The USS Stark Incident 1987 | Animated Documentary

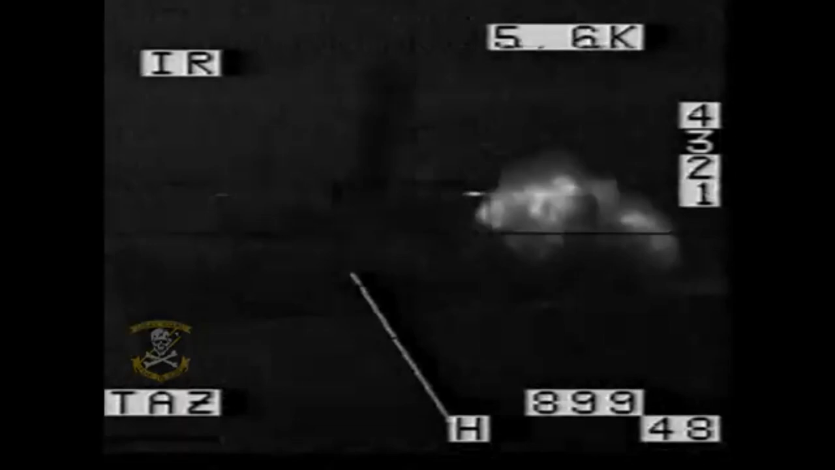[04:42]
During this pivotal evening, as part of Iraq's campaign targeting Iranian oil tankers,
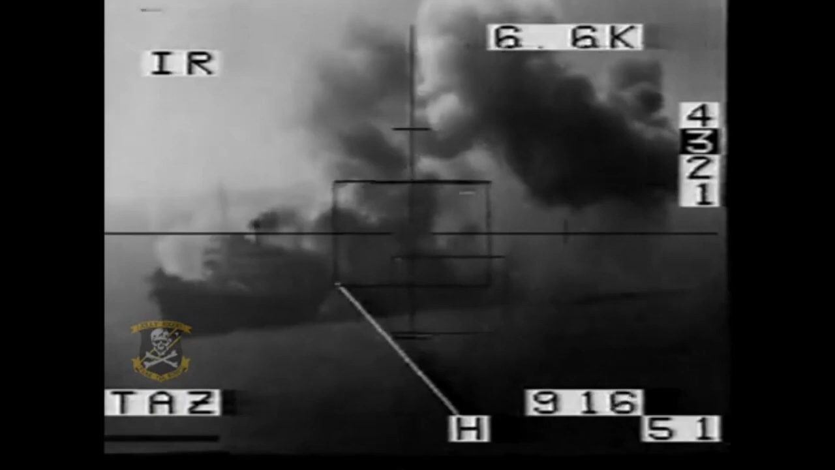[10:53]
Whether ordered to or not, around 21 07 hours,
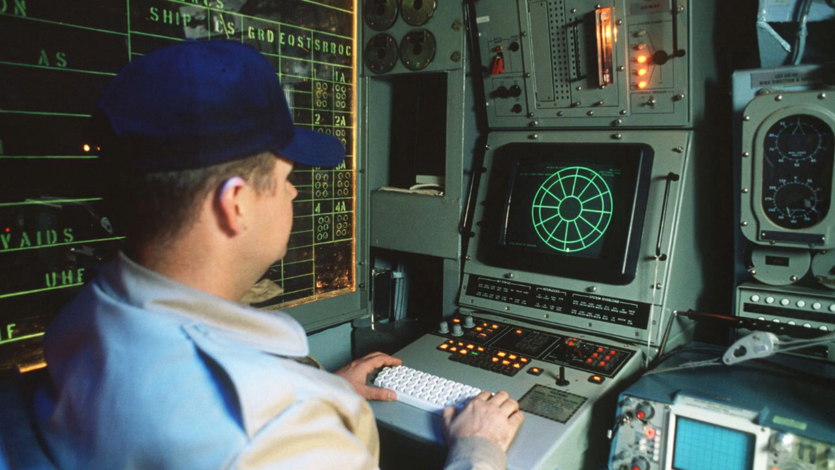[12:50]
through the SLQ-32 console speaker. Which endured for 10 seconds. This marked the initial radar lock-on of the first Exocet cruise missile onto the Stark.